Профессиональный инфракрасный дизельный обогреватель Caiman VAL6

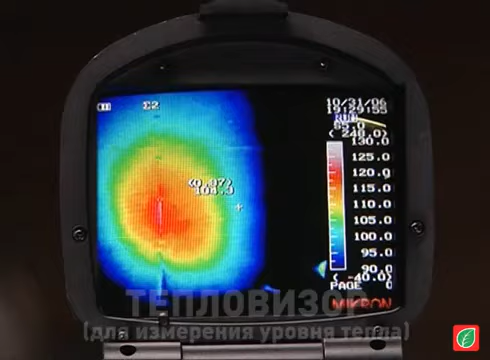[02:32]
The color palette that appears on the far right side of the thermographic image explains the relationship between colors and temperatures. White is highest, which is hotter than 130 degrees Fahrenheit,
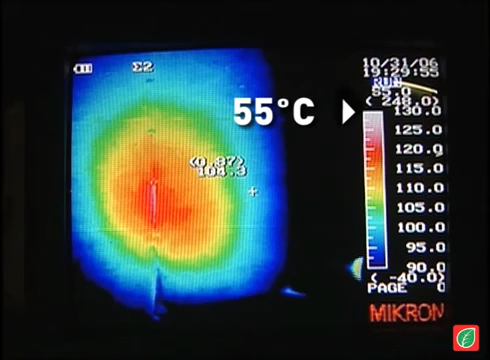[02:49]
with purple being the lowest at about 90 degrees. The areas of lower than 90 degrees were colored black.
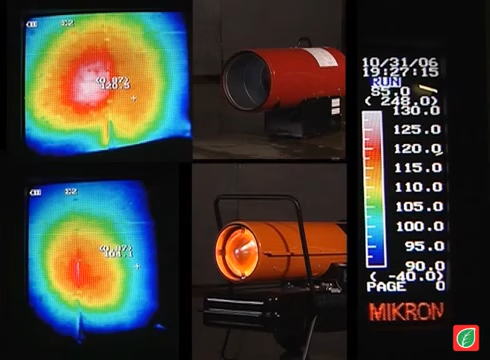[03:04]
The two conventional heaters were only able to heat a limited area, even with two to three times higher BTU ratings.
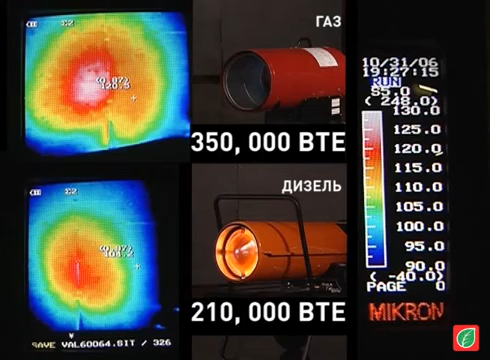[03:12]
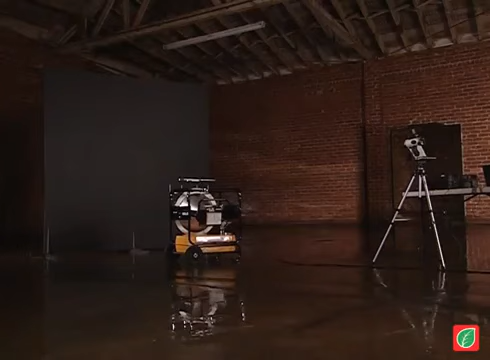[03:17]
Our VAL6 unit was able to create a significantly larger and much hotter surface, with only a fraction of the BTU. Please note that the pinkish white color in the center represents the highest possible temperature in this test.
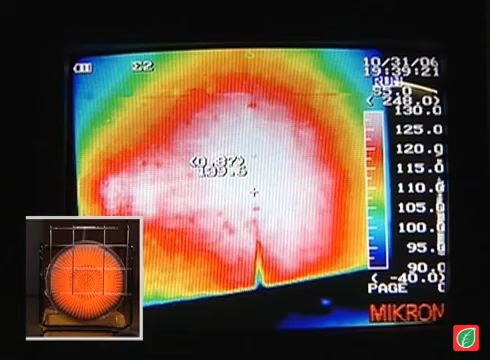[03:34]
With the VAL6 at about 140 degrees Fahrenheit,
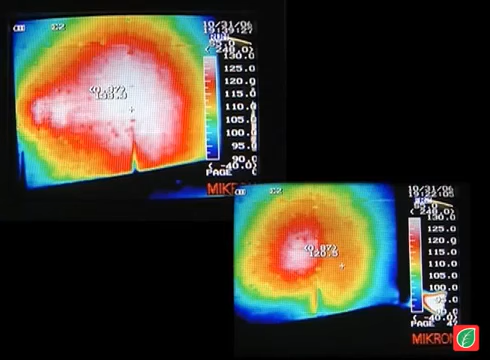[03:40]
compared to only about 120 degrees for the conventional heater, with a noticeably smaller center section.
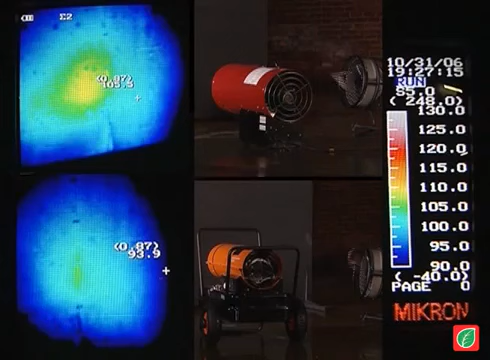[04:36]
Please note the great drop-off in the heating efficiency because of the crosswind with the two conventional heaters.
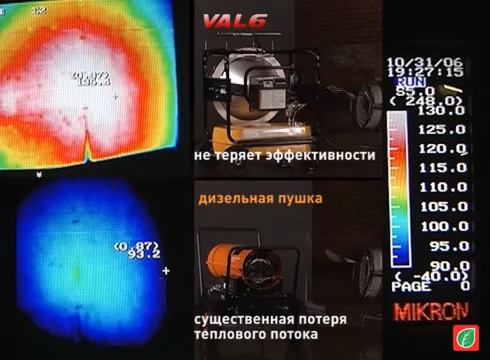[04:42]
While the VAL6 demonstrated no change whatsoever,
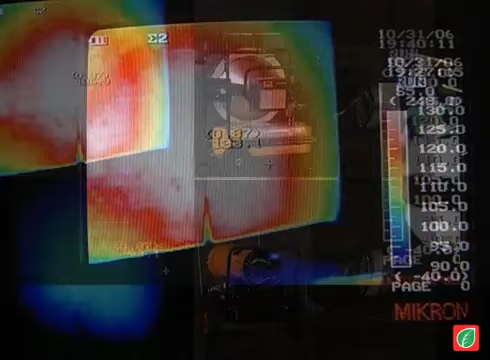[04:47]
whether crosswind factors are brought in or not. The radiant infrared heat from the VAL6 stayed true to its target,
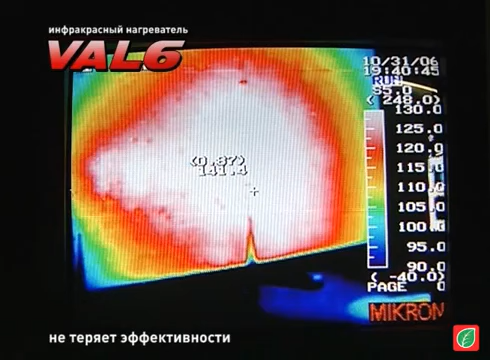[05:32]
unlike other heaters we know of.